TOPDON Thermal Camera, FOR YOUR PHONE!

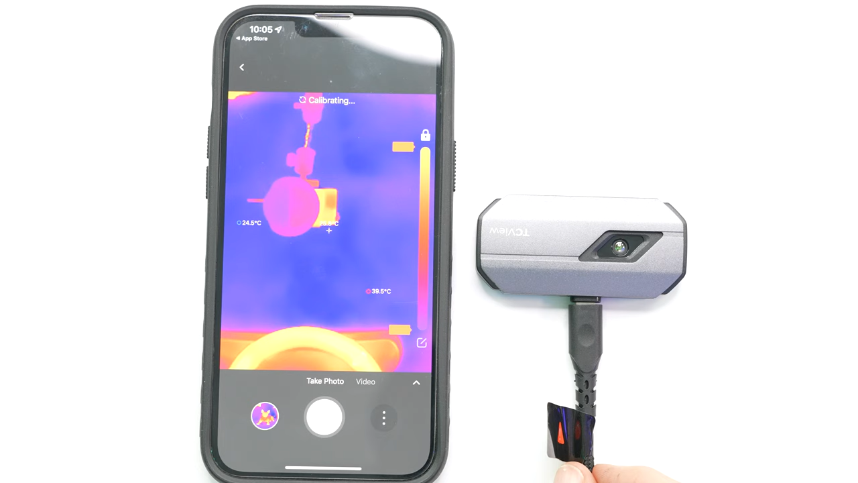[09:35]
So it'll do a series of shutters, like it'll open and close.
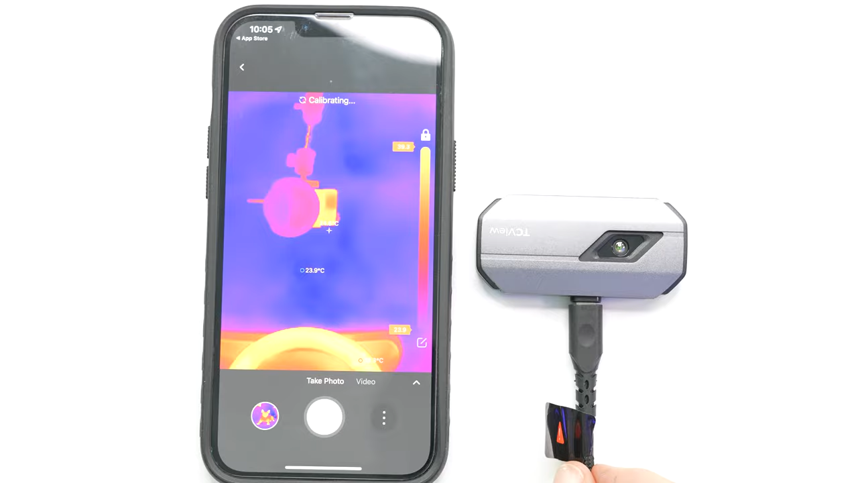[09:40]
You can actually physically hear it click, and it does take a few seconds to do that. I think it's only like 5 seconds, but it feels like, you know, 50 seconds. It's not really, but again, it's absolutely normal.
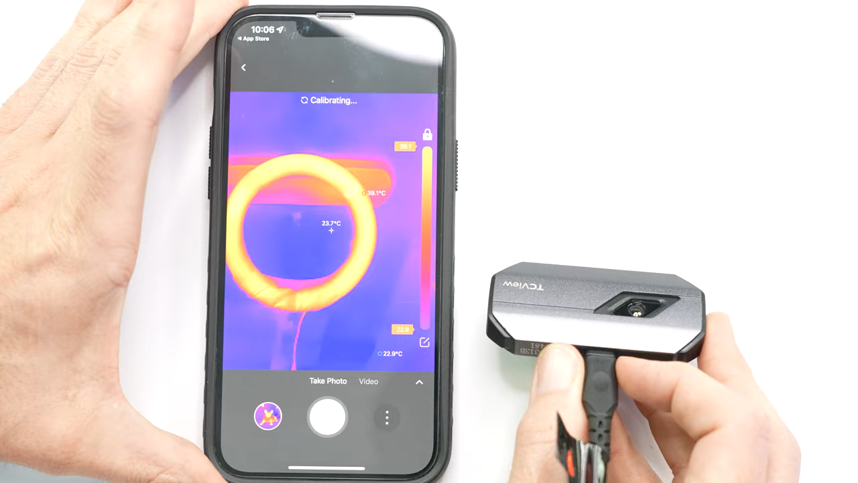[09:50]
On screen: spot 23.7°C
Just keep that in mind that if you are going to whip this out to show somebody real quick, you might want to give yourself like 4 or 5 seconds of foreplay before you do it. That way you are completely ready to show them their cold belly button.
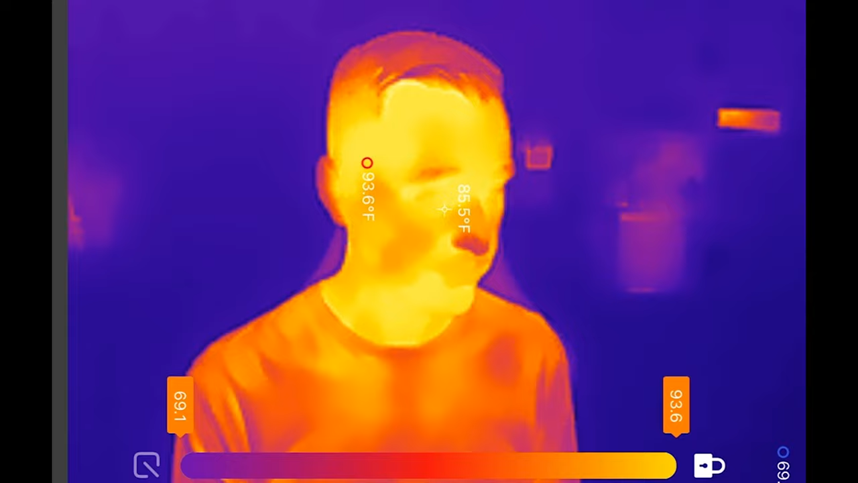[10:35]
And I really hope that after I get done playing with it randomly all the time, that I can actually put it to good use. I want to use it for things like computers.
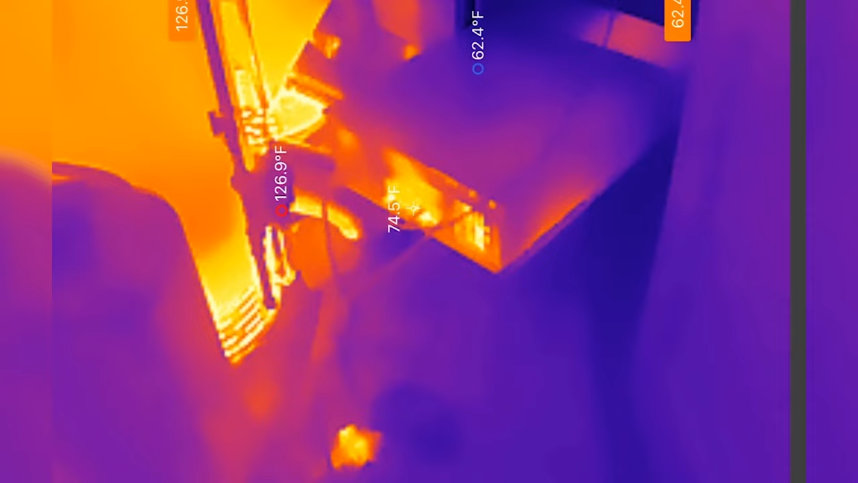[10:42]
On screen: spot 74.5°F, max 126.9°F
I want to be able to look in a computer and see what heat spots are coming out of where.
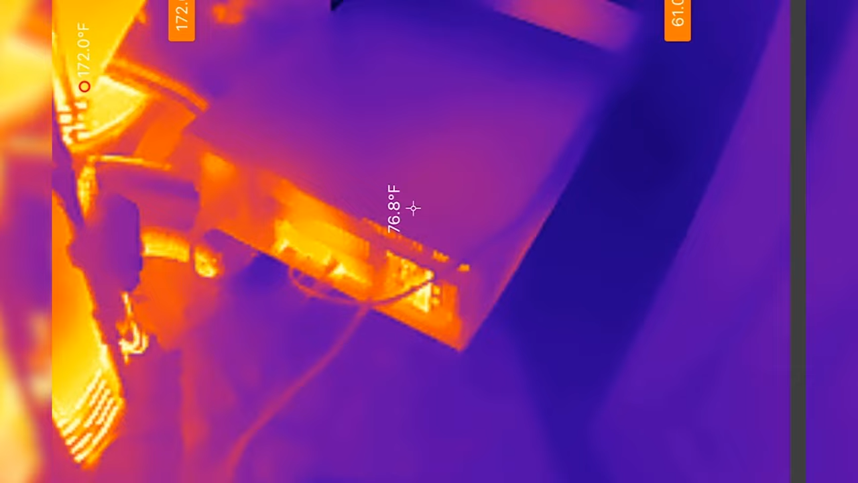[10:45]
On screen: spot 76.8°F
For example, if I have a bunch of hot air coming out of one and not much hot air coming out of the other side,
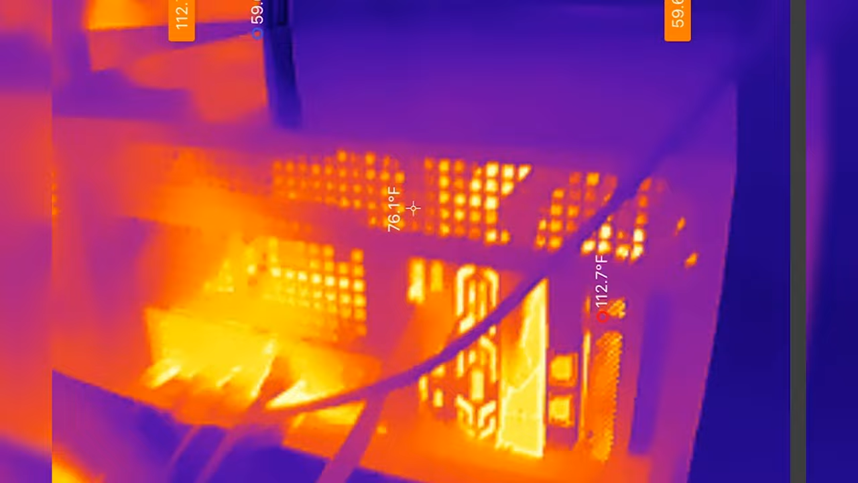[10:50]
On screen: spot 76.1°F, max 112.7°F
I want to know if I have an imbalance or some kind of weird airflow thing.
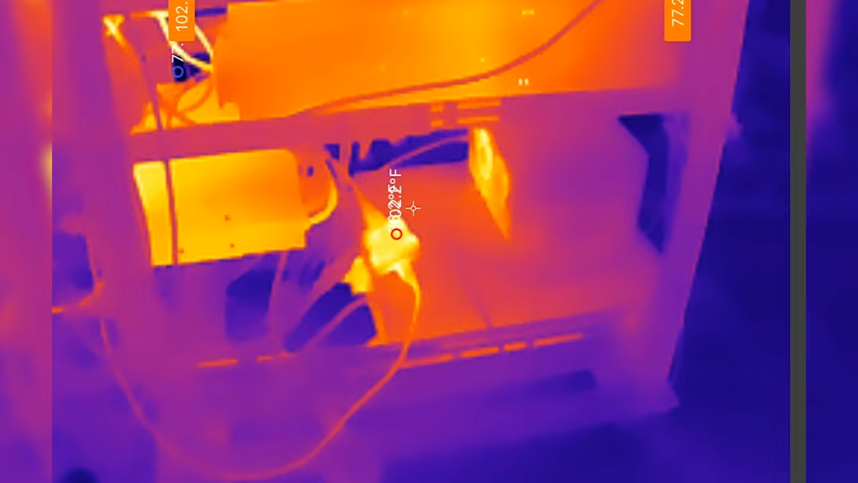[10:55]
I don't know if that's actually going to be useful. I've never needed it before,
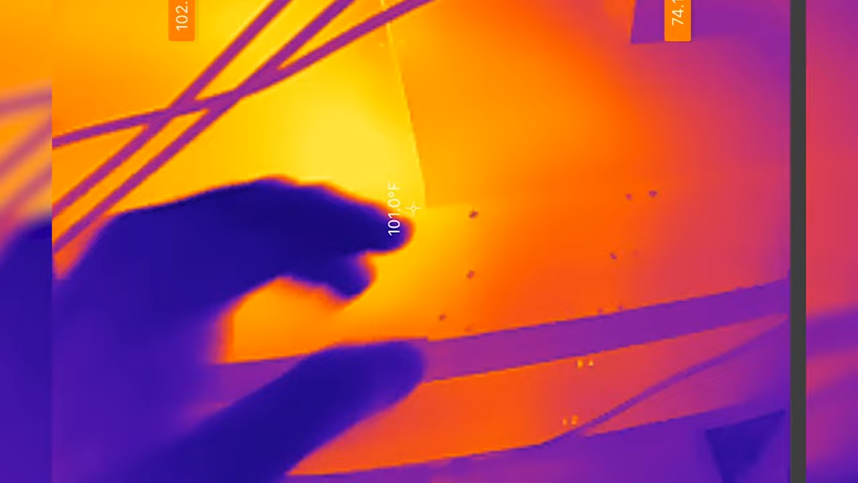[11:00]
On screen: spot 101.0°F
but I'm excited to at least try and see if I can put this thing to use and actually benefit from some weird kind of
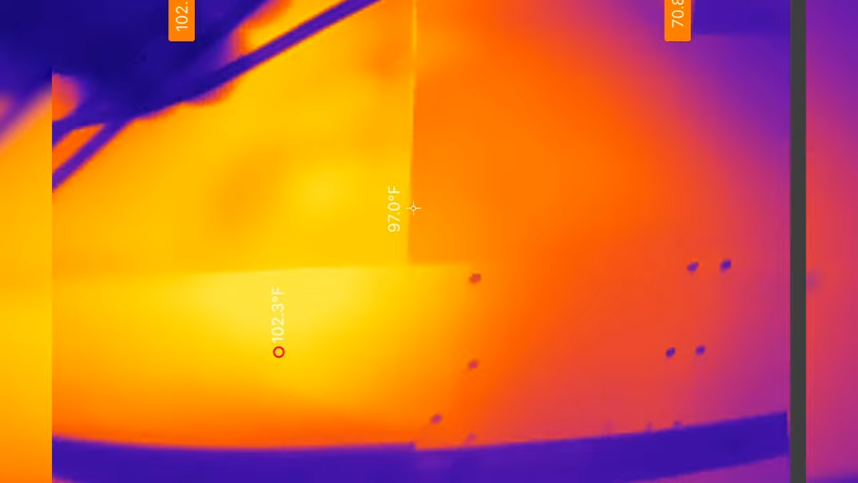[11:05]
thermal imaging video sensor thingy that I never knew I needed.